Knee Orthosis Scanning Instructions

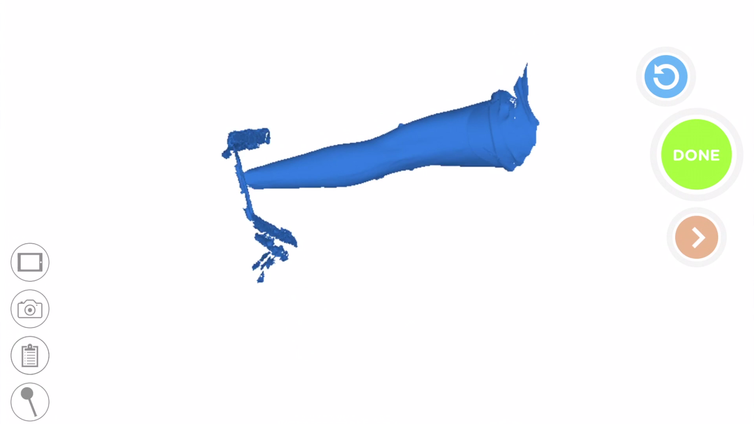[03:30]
Make sure you have captured the full anatomy and your scan does not have any holes or gaps.
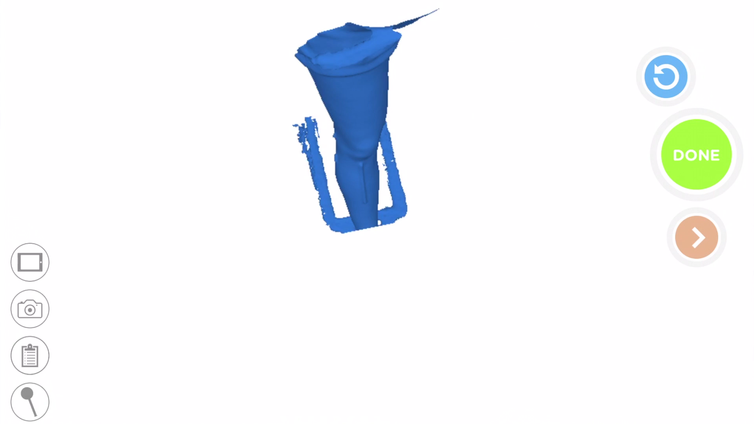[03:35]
If you are not confident in the quality of scan, simply start over following the same steps.
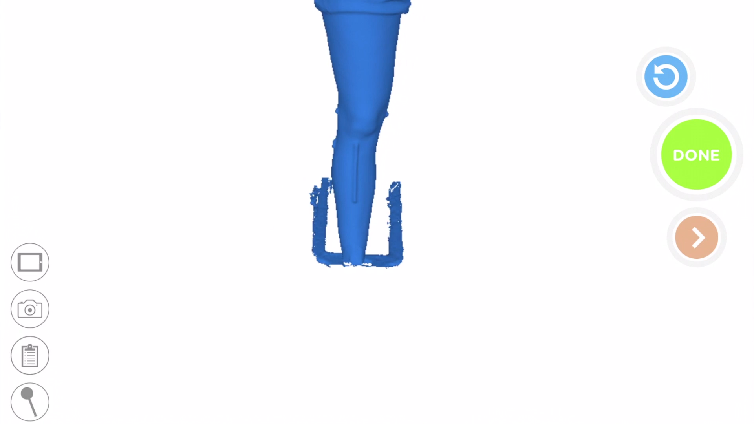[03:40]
Any scan where part of the anterior aspect of the leg is missing will be rejected.
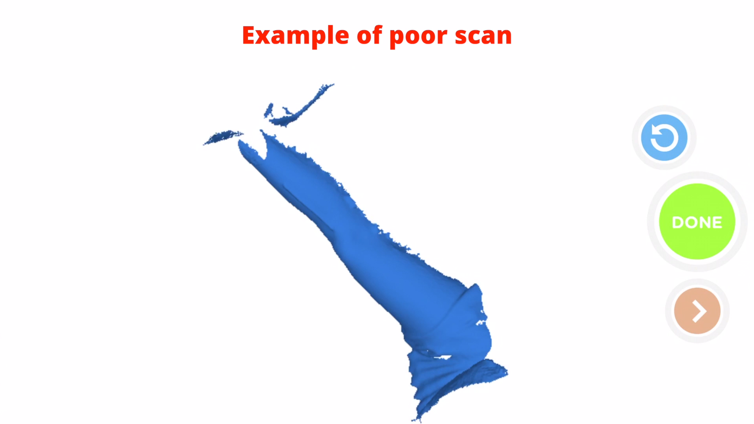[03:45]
Any scan where more than 50% of the posterior aspect of the leg is missing will be rejected.